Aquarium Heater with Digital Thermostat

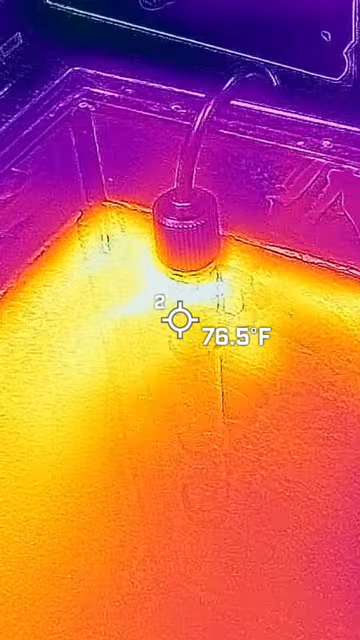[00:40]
On screen: spot 76.5°F
75 so we're going to go 75 hit the set button all right if you guys can see it's getting hot the actual meter right now so the water is cold
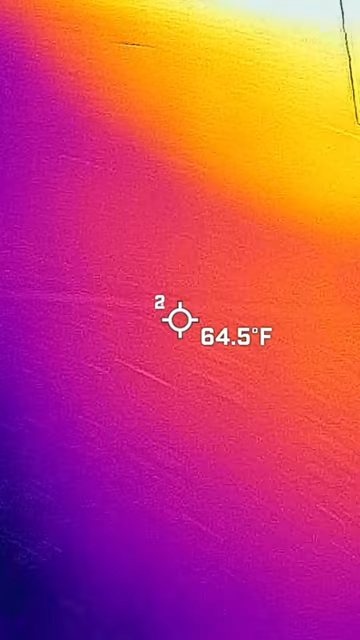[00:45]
On screen: spot 64.5°F
super cold in here we're going to see how hot it gets and you can see it getting